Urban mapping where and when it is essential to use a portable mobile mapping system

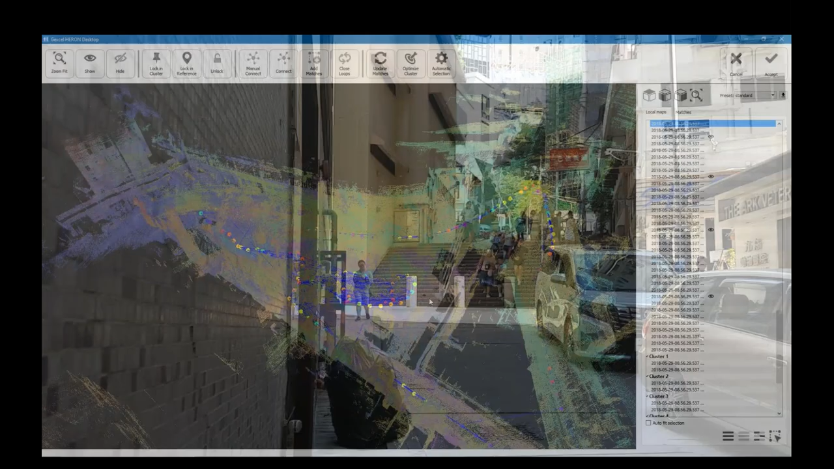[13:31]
this means saving reports and money taking only one surveyor the user can
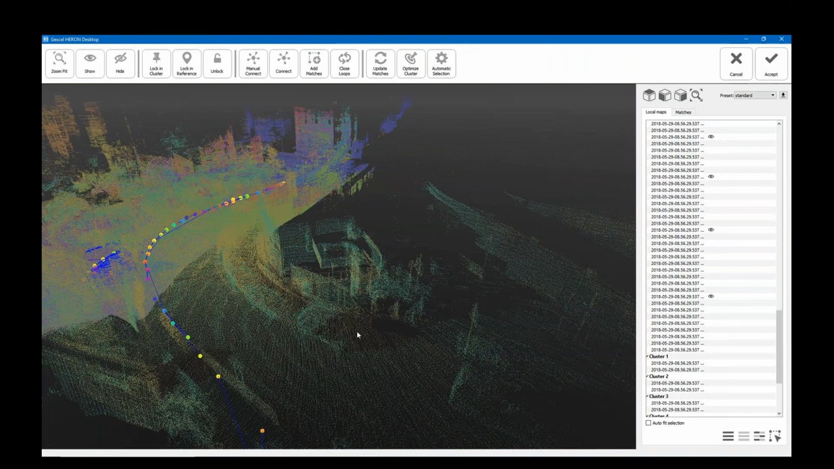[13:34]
move around without stopping and moving objects like people cars
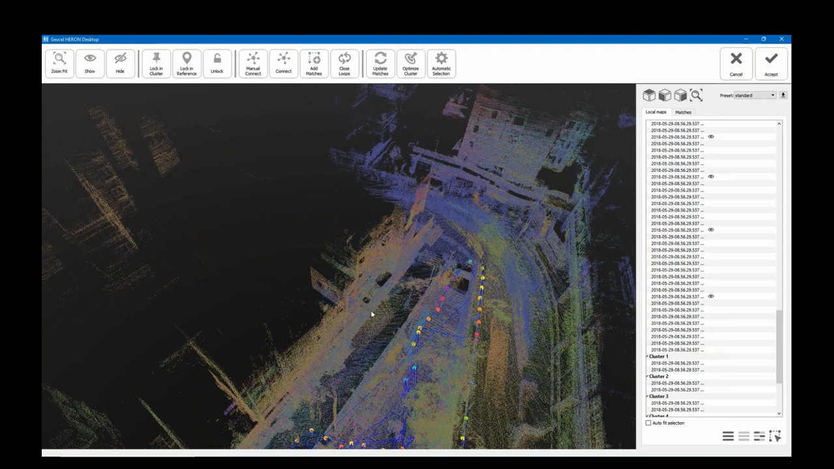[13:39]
bikes and then we removed during the data processing
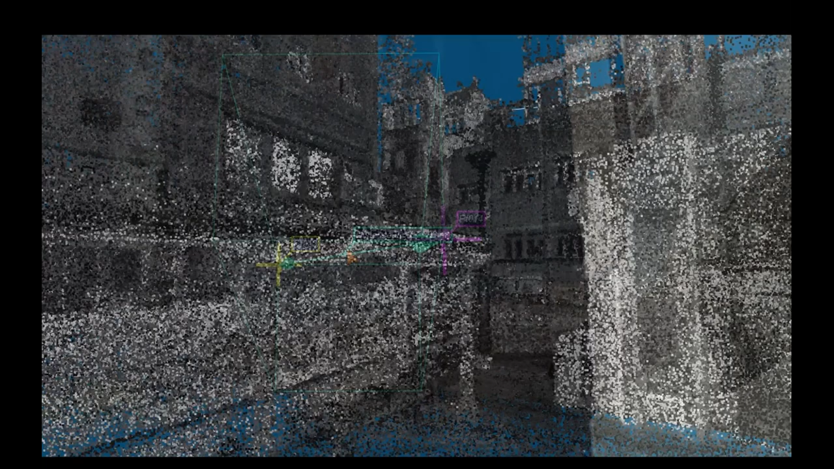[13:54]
then once done the data merge between car based system
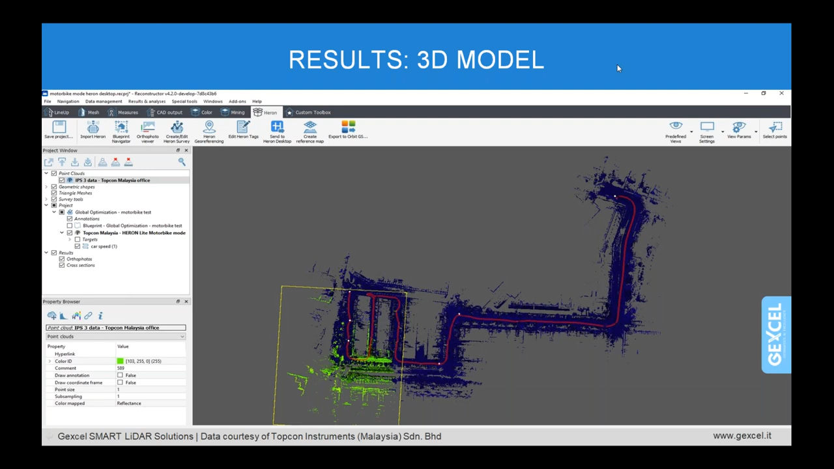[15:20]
the ips data has been used as the reference scan and after the automatic registration process current data is merged with the ips1 and it is also georeferenced that is how we integrate the 3d data so let me quickly show you some of the 2d resulting maps that i think it could be very interesting for you the 2d maps blueprint can be automatically generated in a reconstructor they can be oriented as you like and